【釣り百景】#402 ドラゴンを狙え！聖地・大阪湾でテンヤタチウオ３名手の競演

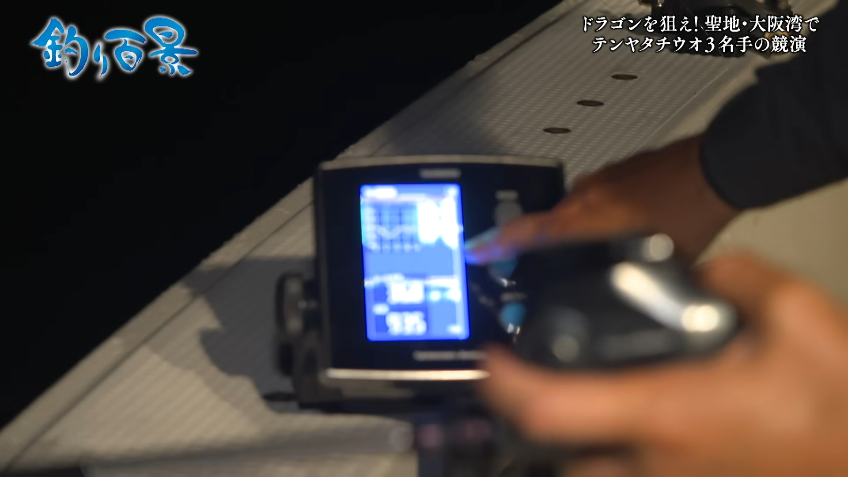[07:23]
今水深が93mで、上の方にね、まだちょっと時間的に暗いんで浮いてるかもしれないですそこから探って良いですか?
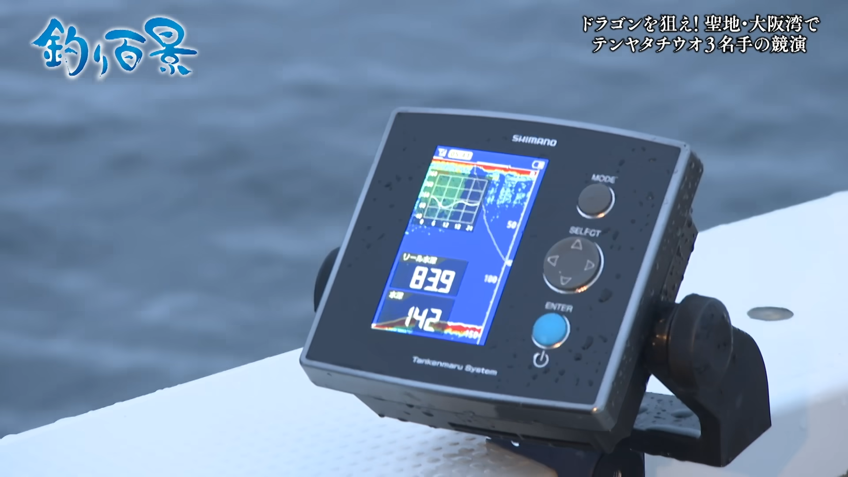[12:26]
144メートルです由良の沖合ですねもう、キースイート抜けていく手前の一番深い所ですねだから、
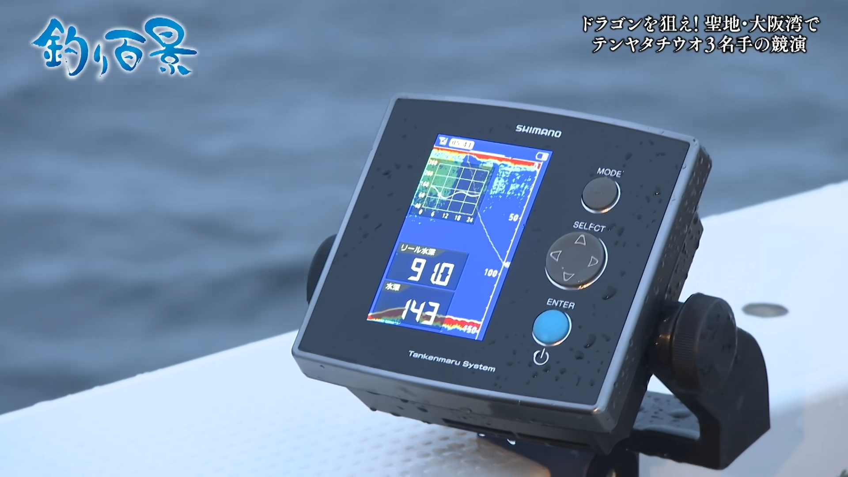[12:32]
やっぱり入って木出しなんでうんここからね来たら、でかいと思います来て欲しいわうわぁ